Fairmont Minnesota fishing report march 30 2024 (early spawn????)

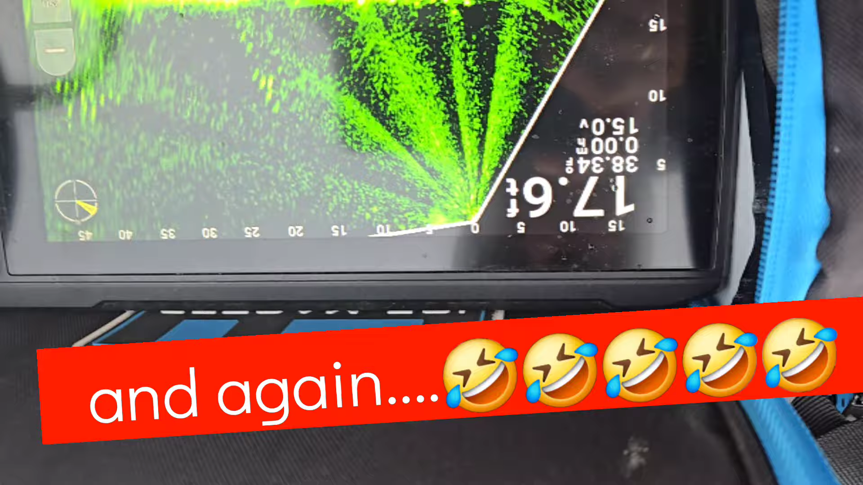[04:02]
I got the gain up too high there, but look at that.
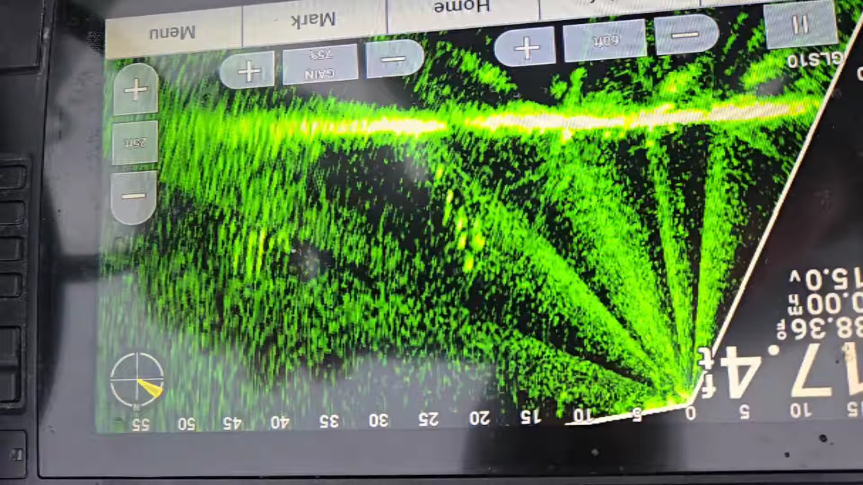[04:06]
We're at 55 feet, and they are just stacked here at this spot.
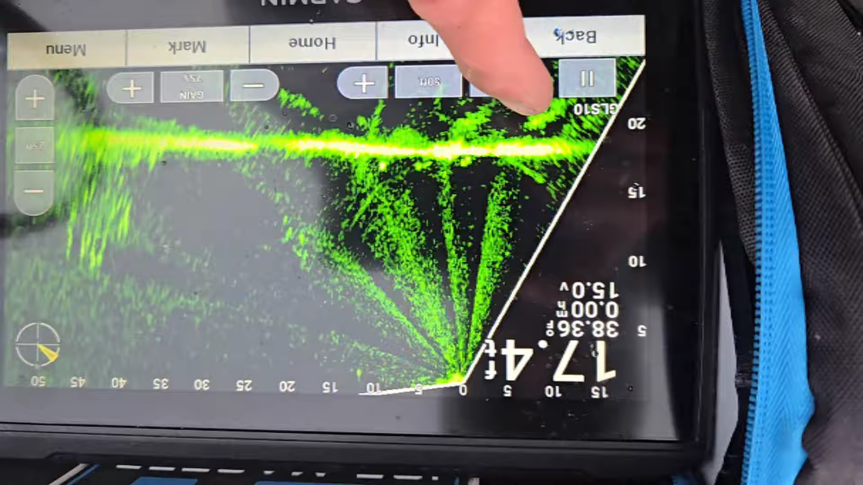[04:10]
On screen: depth 17.4 ft
So it won't be long before they hopefully start making their way back into the shallow water, but gonna take some consistent weather.